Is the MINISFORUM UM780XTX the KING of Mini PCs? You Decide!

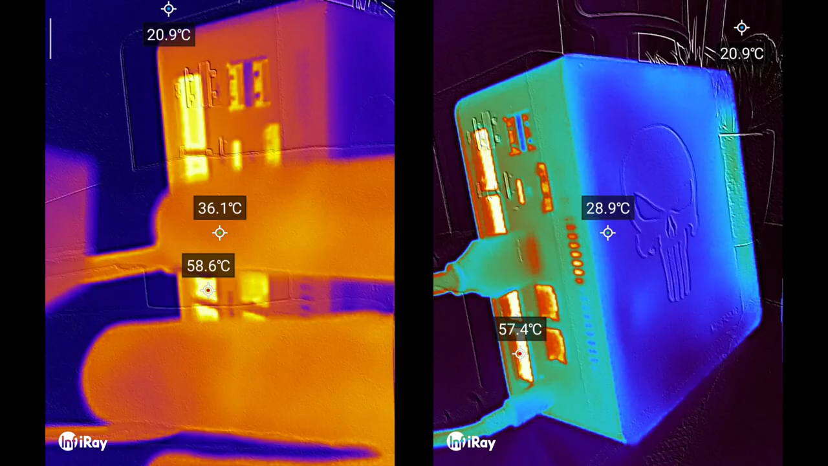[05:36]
On screen: min 20.9°C
This rig keeps it cool under pressure, max temps hit 59 degrees celsius at the vents,
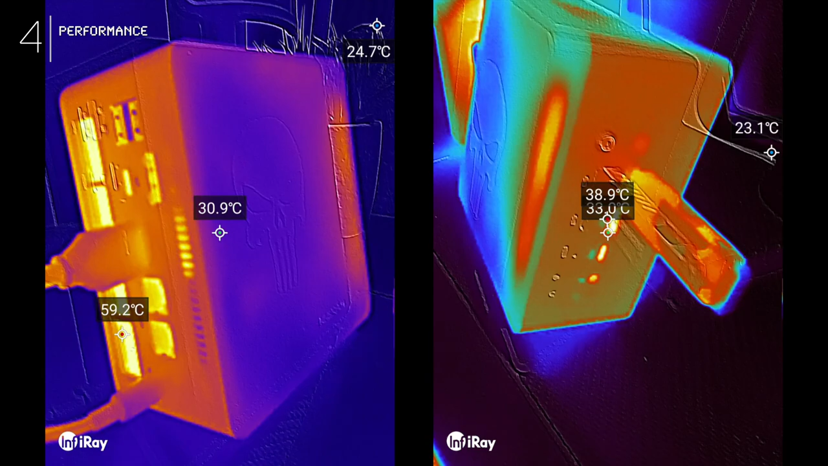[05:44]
and even on the heavy load, the fans only whisper at 38 decibels, when idling,